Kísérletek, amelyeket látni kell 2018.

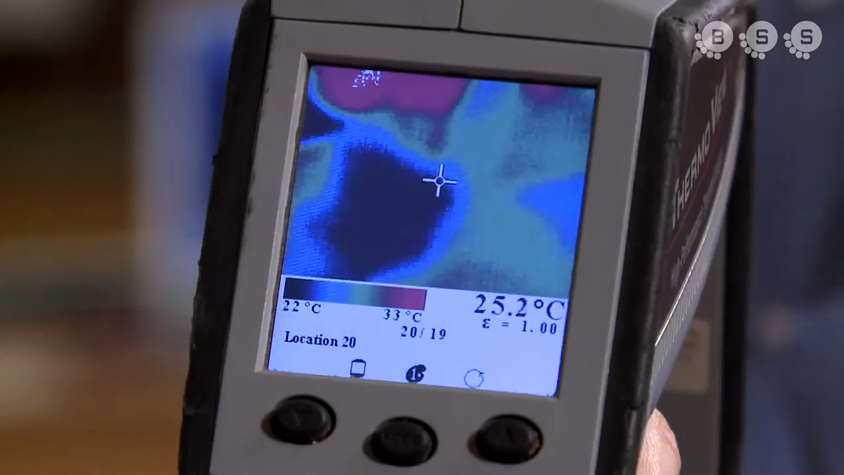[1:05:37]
On screen: spot 25.2°C, scale top 33°C, scale bottom 22°C
És akkor 60 centikkel, mert az a távolság. Ugye? Na most.
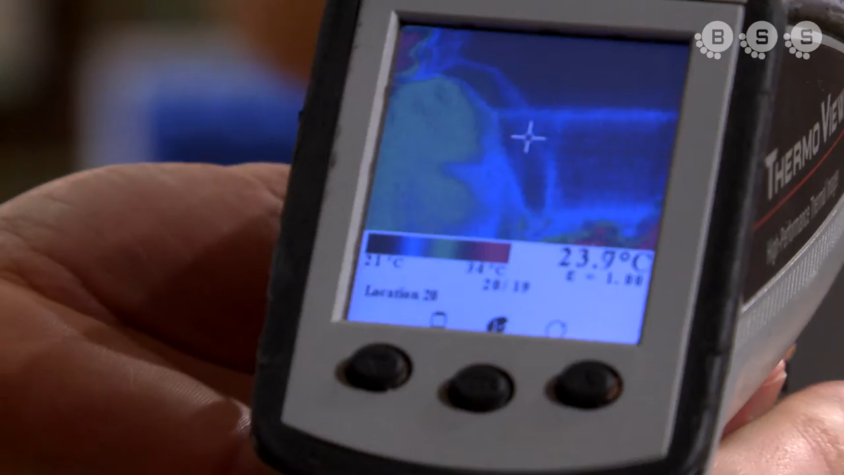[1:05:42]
On screen: spot 23.9°C, scale top 34°C, scale bottom 21°C
Akkor ugye az a lényeg ennek a dolognak, ha valaki tegye meg, hogy megfogja, tehát ez szobahőmérsékletű.
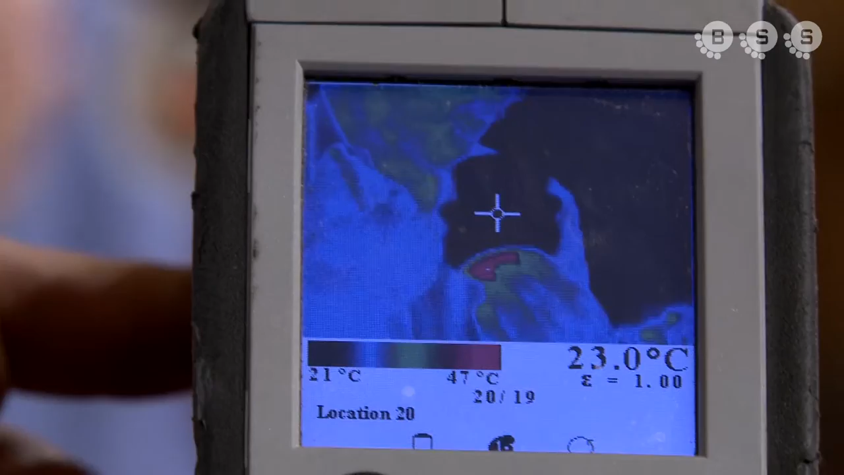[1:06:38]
On screen: spot 23.0°C, scale top 47°C, scale bottom 21°C
Szilárd halmaz állapotba megy át, és fölveszi azt a hőmérsékletet,
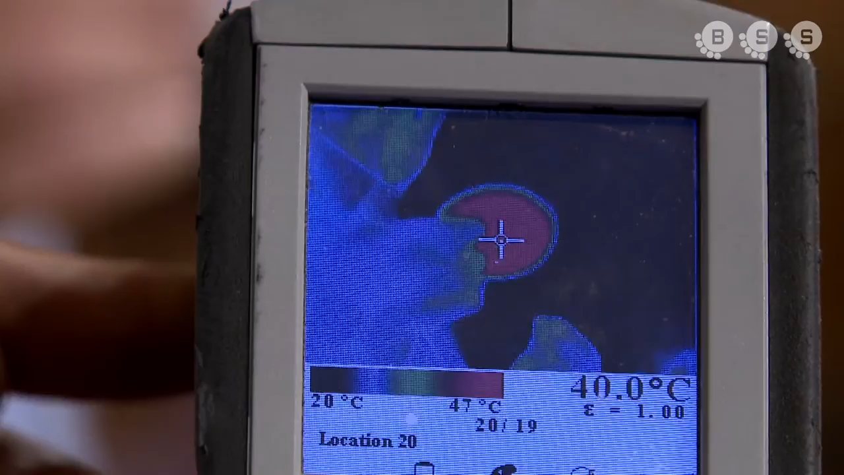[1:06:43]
On screen: spot 40.0°C, scale top 47°C, scale bottom 20°C
szerintem nagyon szépen látszik ennek az eszköznek a kerülete, fölveszi azt a hőmérsékletet,
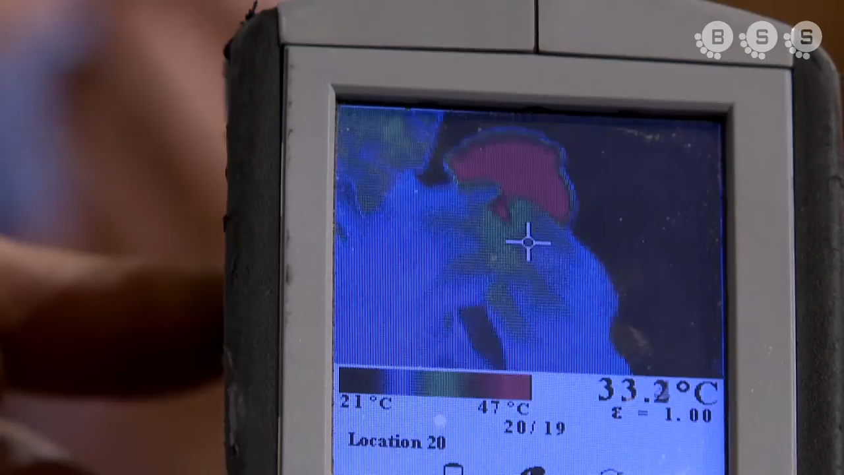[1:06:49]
On screen: spot 33.2°C, scale top 47°C, scale bottom 21°C
ami egyébként a kristályosodáskor keletkezne.
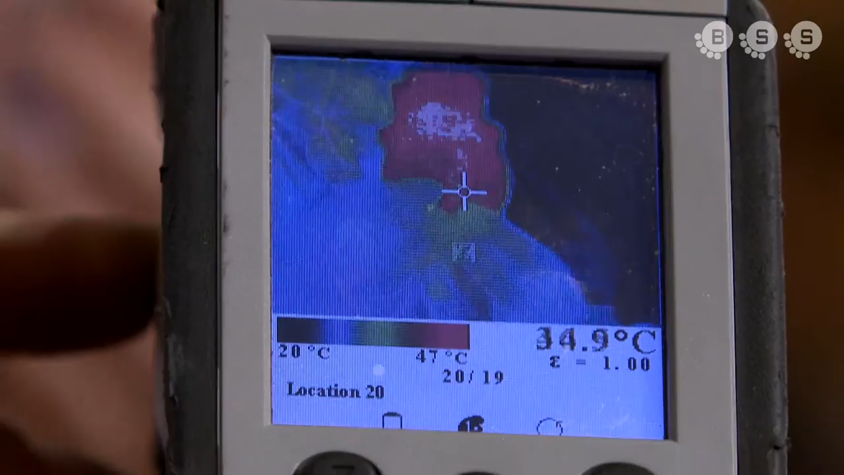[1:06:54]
On screen: scale top 47°C, scale bottom 20°C
Tehát magyarul 55 Celsius fokra fölmegy ennek a hőmérséklete, ezért aztán,
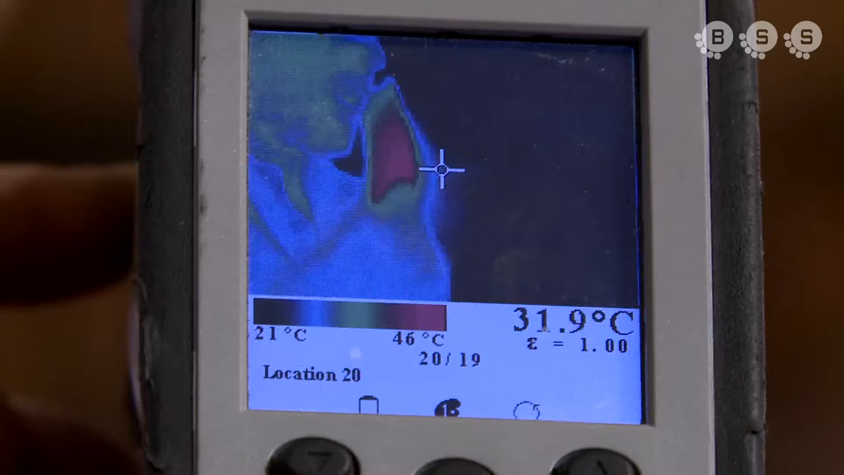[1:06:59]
On screen: spot 31.9°C, scale top 46°C, scale bottom 21°C
hogyha valakinek ilyen van a táskájában, egy ilyen megpattintással elindítja a folyamatot, és lehet kezet melegíteni. Körbeadom ezt az edényt, és mindenki megnézhet, hogy most már tényleg a hőmérséklete nagyobb.
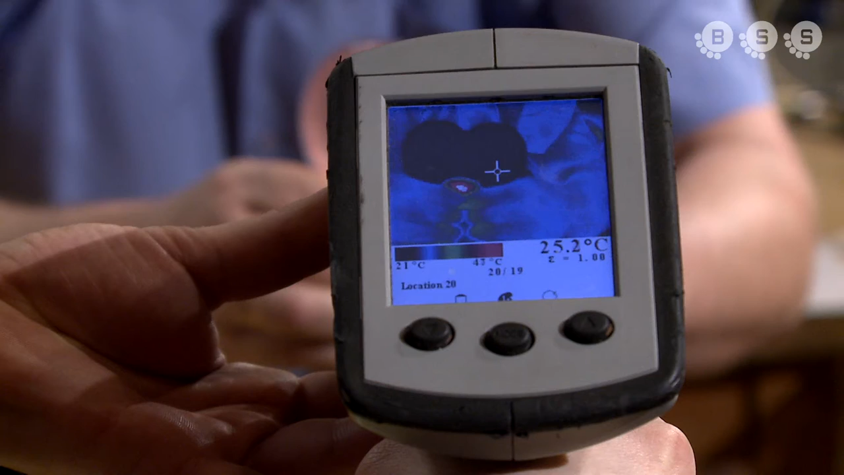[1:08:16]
On screen: spot 25.2°C, scale bottom 21°C
És azt hiszem, most szépen lehet látni, hogy növekszik a kristály, és a kristály növekedésével együtt hogyan alakul ki a őmérséklet.
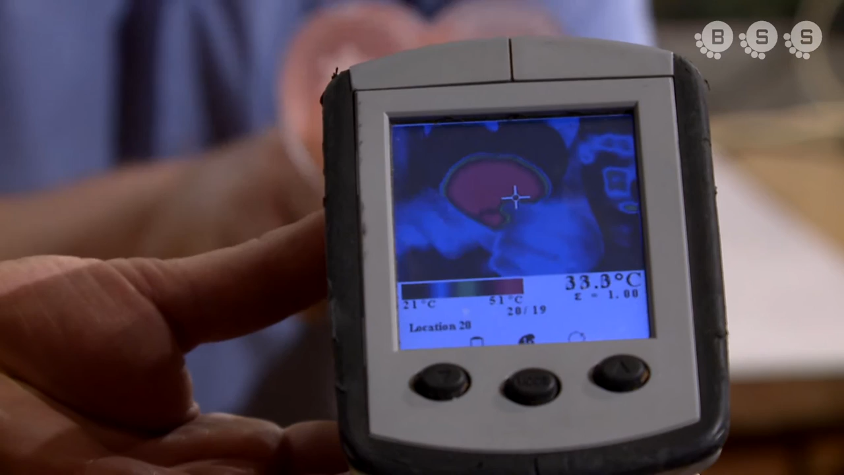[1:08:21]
On screen: scale top 51°C, scale bottom 21°C
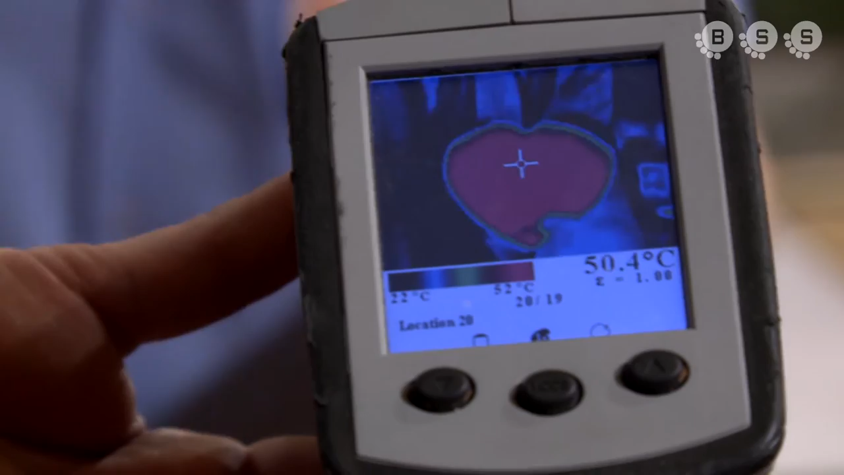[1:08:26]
On screen: spot 50.4°C, scale top 52°C, scale bottom 22°C
Azt, hogy ez megszilárdul, azt szerintem mindenki láthatja, adok arra is egyet, megnézzük még egyszer ezt a kristálysodást.
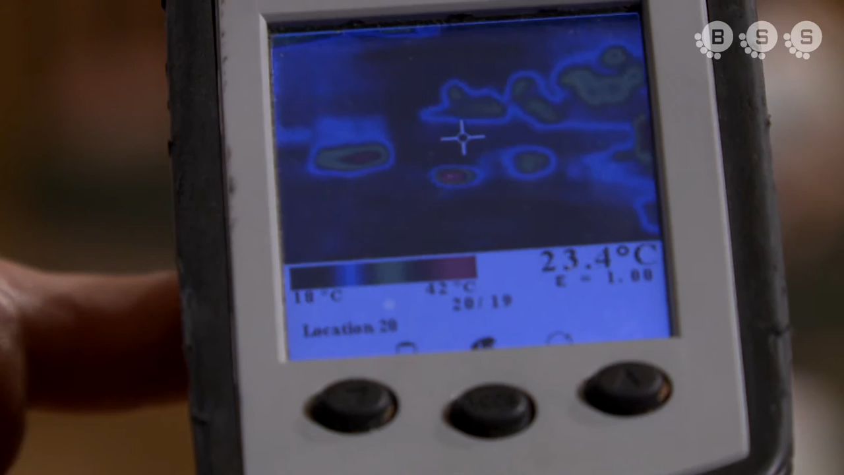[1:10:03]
On screen: spot 23.4°C, scale top 42°C, scale bottom 18°C
Amikor a nátriumacetát elkezd lecsöppenni, akkor, akkor,
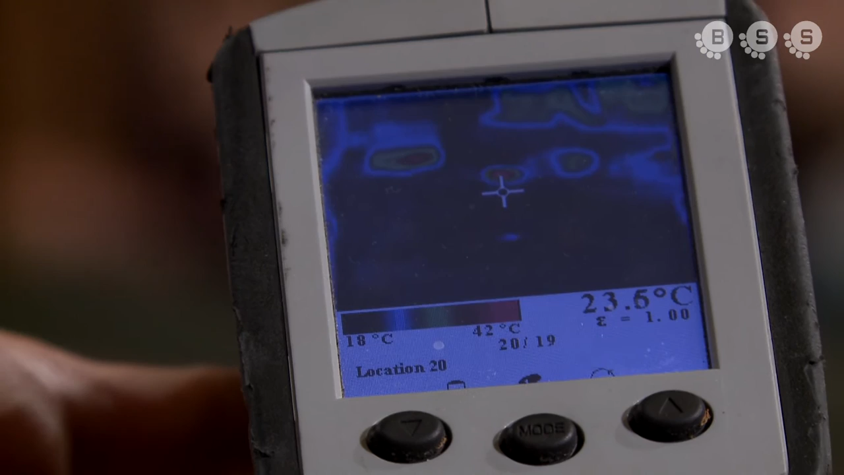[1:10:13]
On screen: scale top 42°C, scale bottom 18°C
hát a folyamat egy kicsit gyorsabb lett, mert ide belefagyott a nátriumacetát az átöntéstől,
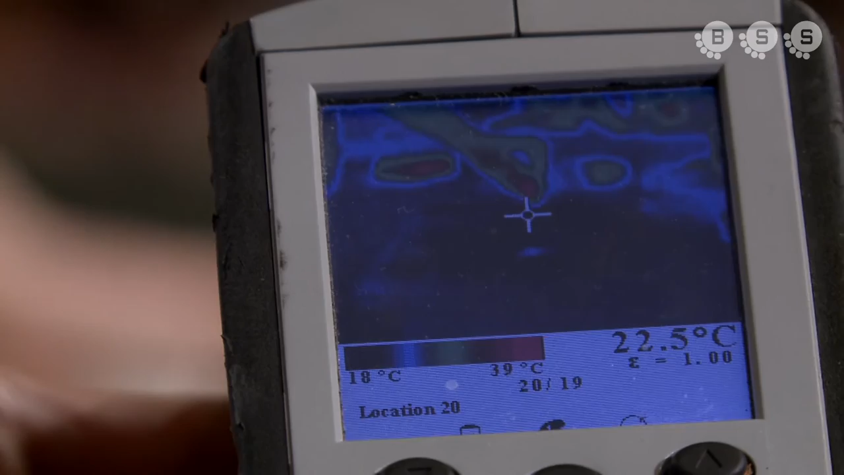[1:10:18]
On screen: spot 22.5°C, scale top 39°C, scale bottom 18°C
minden esetre annyira megfagyott, olyan gyorsan, hogy már nem is lehet kiönteni.